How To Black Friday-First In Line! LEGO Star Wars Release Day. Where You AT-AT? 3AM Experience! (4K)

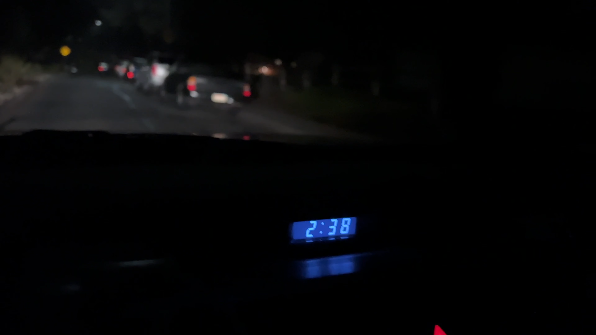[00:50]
Happy Black Friday. It's 2.38 a.m. I got a little bit of sleep last night, and we're going to be all good. I think I might have slept for about two and a half hours. That's all I need. Just a little rest. Now I'm filled with energy.